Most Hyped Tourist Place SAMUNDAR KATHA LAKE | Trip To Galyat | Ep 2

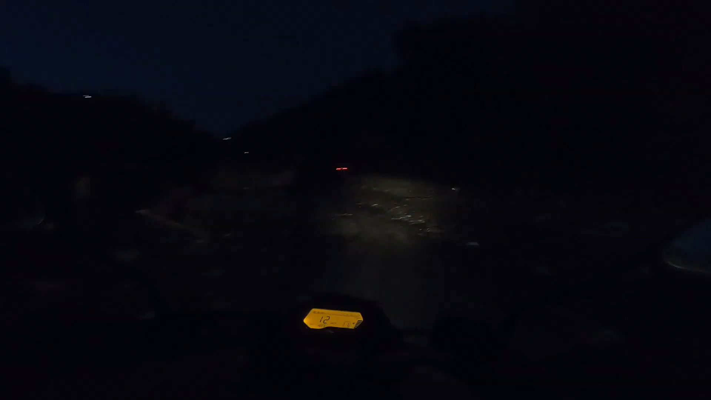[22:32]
आते वक्त तो रोशनी थी तो वाटर स्ट्रीम में आराम से निकाल लिया, वैसे अभी भी आराम से निकल रही है लेकिन इतना आइडिया नहीं हो रहा, ये भी वाटर स्ट्रीम के ऊपर ही हम बाइक चला रहे हैं। मैंने भी रेन सूट तो उतारा हुआ है यार,
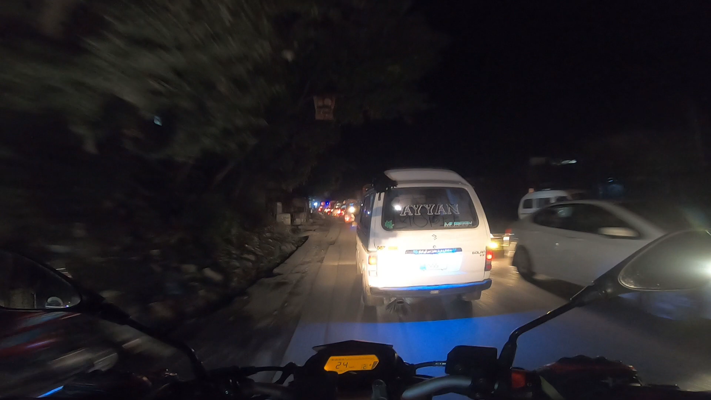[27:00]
यहाँ के जो ट्रैफिक वार्डन है ना उनको मैंने देखा वो बड़ी मेहनत से लगे होते हैं ट्रैफिक सही करवाने, सिंगल रोड है और ट्रैफिक जैम रहता है यहाँ पे अक्सर।
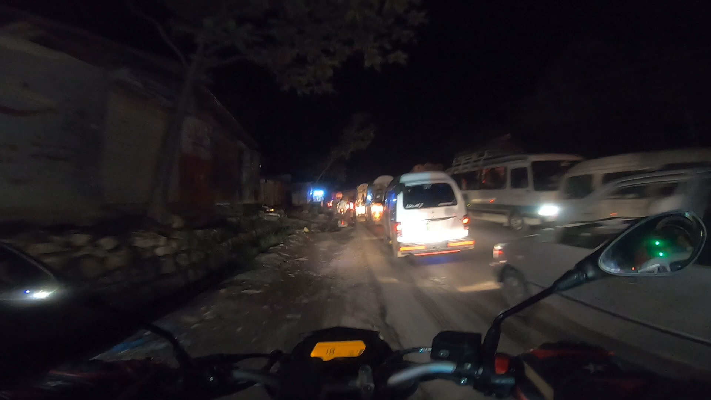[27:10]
ट्रैवलिंग के दौरान जहाँ पे मैं सफ़र नहीं करना चाहता वो ये रोड है।
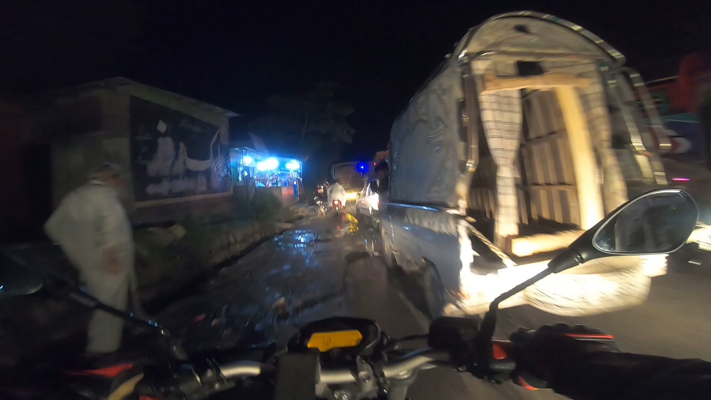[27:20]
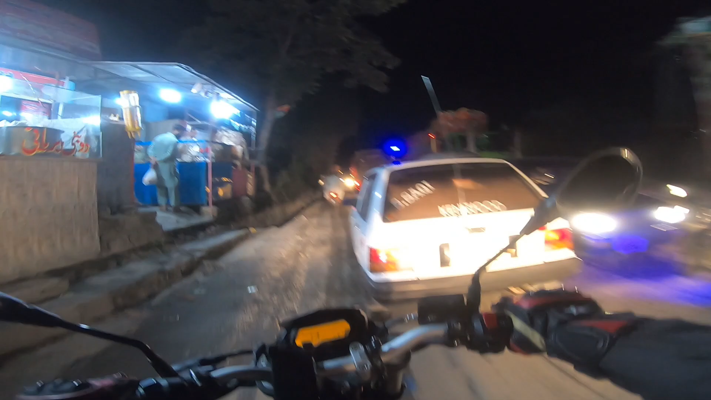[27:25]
हैवी ट्रैफिक होती है यहाँ पे और बस आप फंस जाते हो।
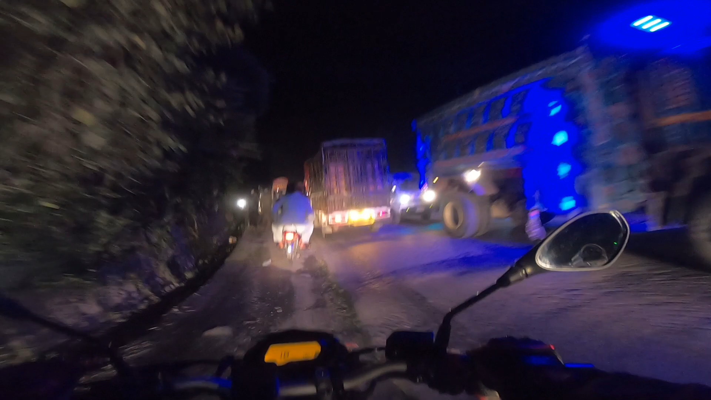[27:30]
बाइक पे हम लोग तो फिर भी निकल जाते हैं,
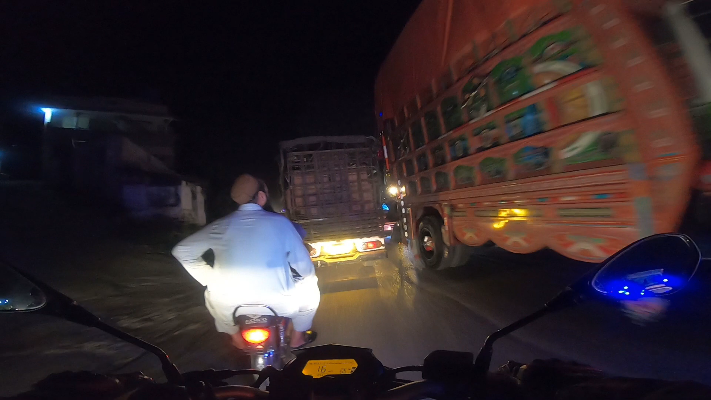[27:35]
बुरा हाल होता है ज़्यादा गाड़ियों वालों का, अच्छा खासा बुरा हाल होता है उनका।
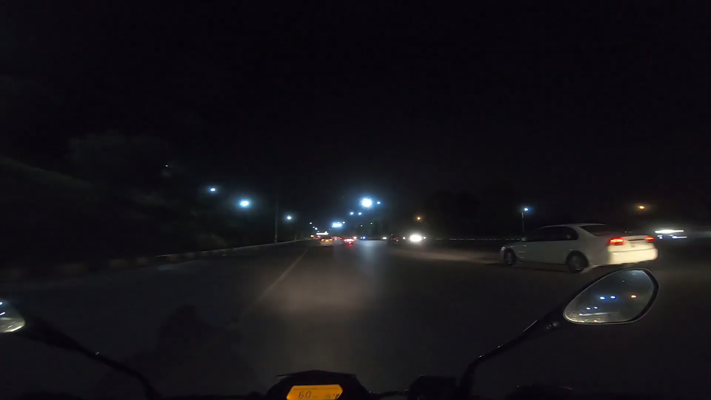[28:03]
कश्मीर हाईवे से जुदा होके इस्लामाबाद एक्सप्रेसवे पे मिल चुके हैं।